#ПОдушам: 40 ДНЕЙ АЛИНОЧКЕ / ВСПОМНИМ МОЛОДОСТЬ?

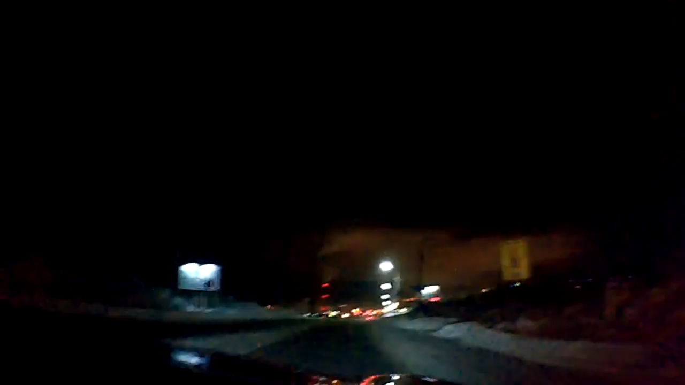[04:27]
Какой мороз сегодня, дым как из трубы.
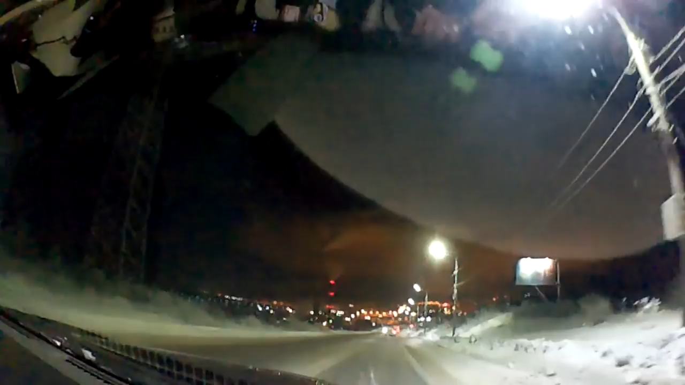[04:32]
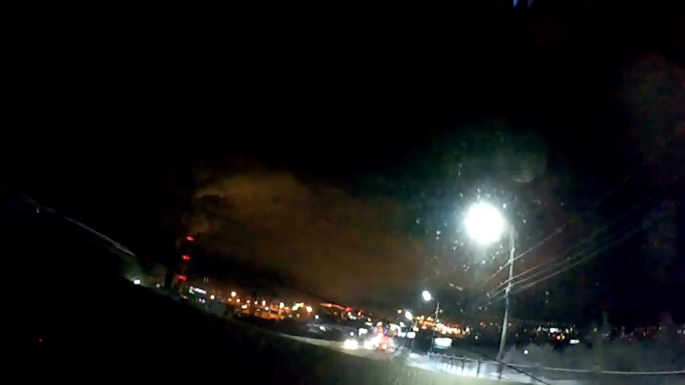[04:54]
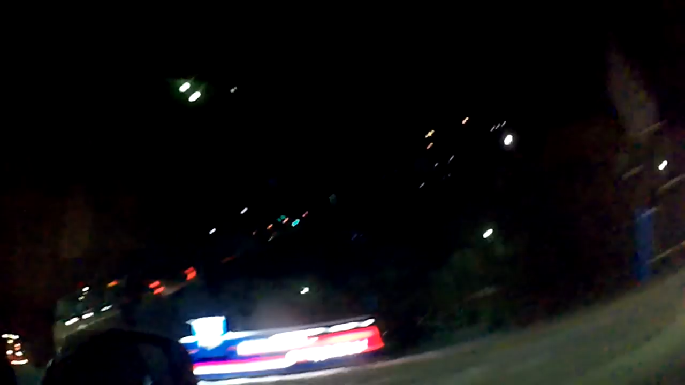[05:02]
Ты все это боком снимаешь, ты горизонт-то держи, ты вот так на бекрине.
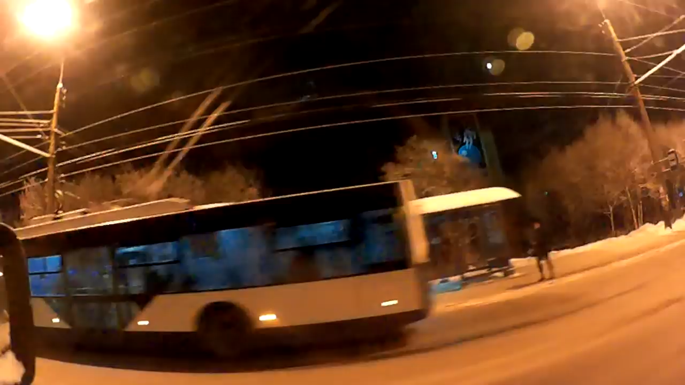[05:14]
У троллейбусов, автобусов, окна замерзшие, холодно.
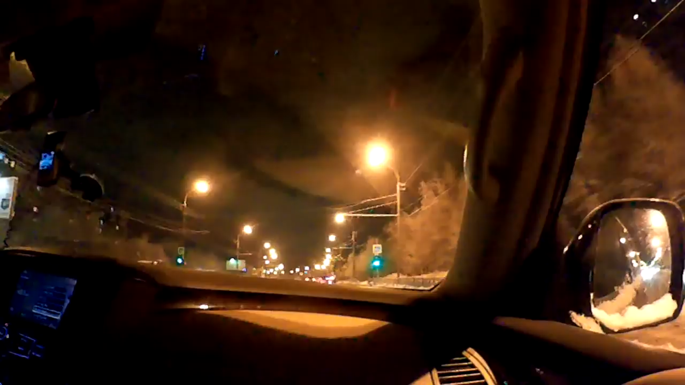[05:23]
Туда ко мне, 22 градуса мороза.